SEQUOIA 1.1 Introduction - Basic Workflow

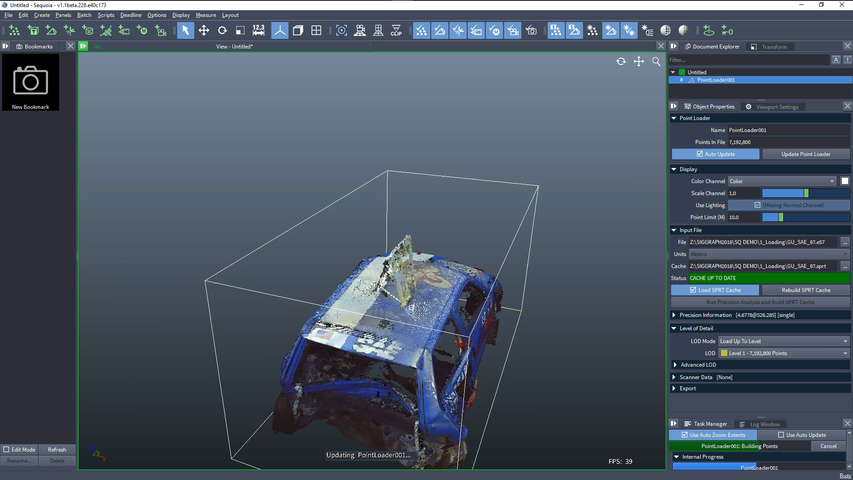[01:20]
While the conversion is going on, we can actually still navigate the viewports, create new objects, even work in other documents. Everything happens in the background using asynchronous tasks.
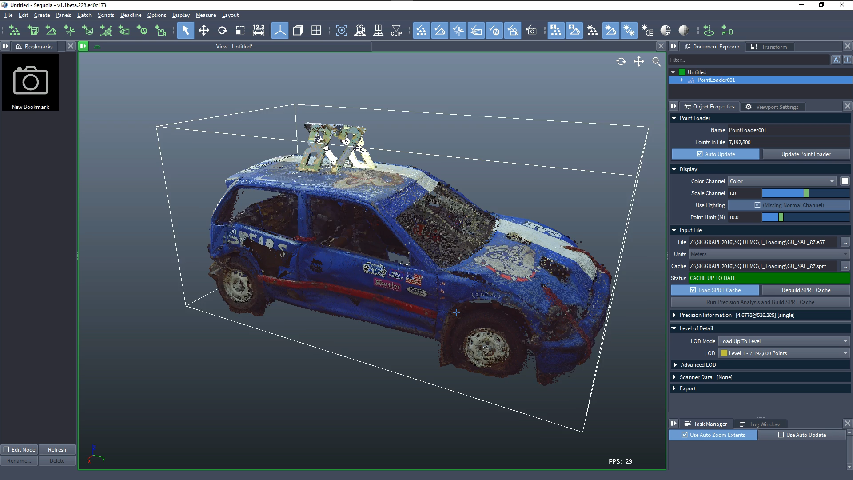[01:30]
So, now we have the point cloud loaded and it offers various levels of detail. We can create a mesher in order to turn this point cloud to a mesh.
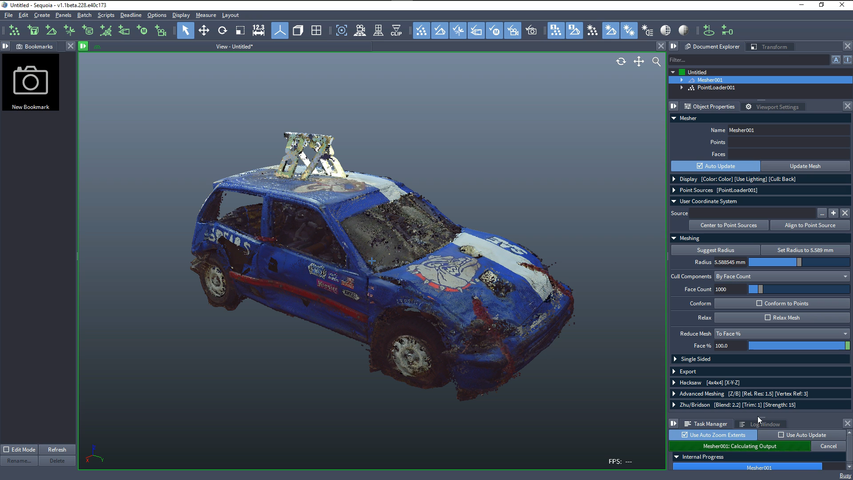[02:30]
We can watch the asynchronous task in the task manager. After the meshing is done, the co-components operation will run in a second progress here and then the mesh will be sent to the viewport, first the vertex cloud and then the polygons. At this point, the mesh and the point cloud are being displayed at the same time in the viewport.